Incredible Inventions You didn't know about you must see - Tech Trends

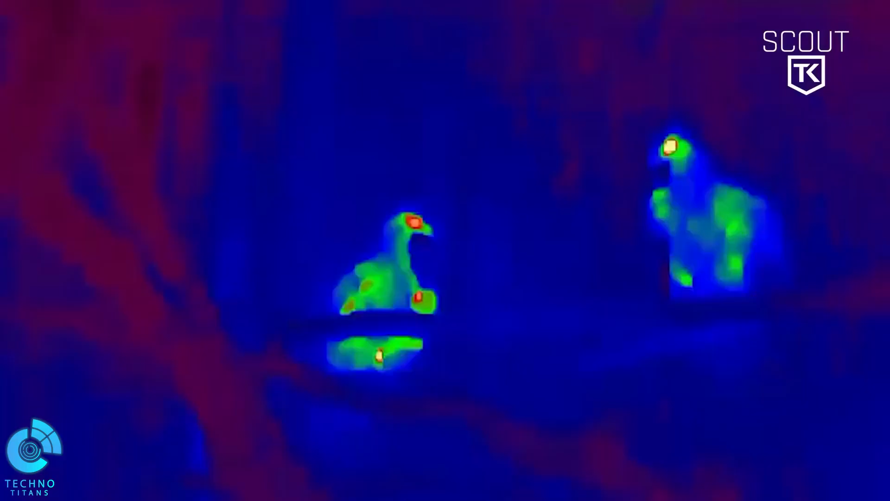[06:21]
The battery life of this monocular can last up to 5 hours, and it can be activated within 5 seconds.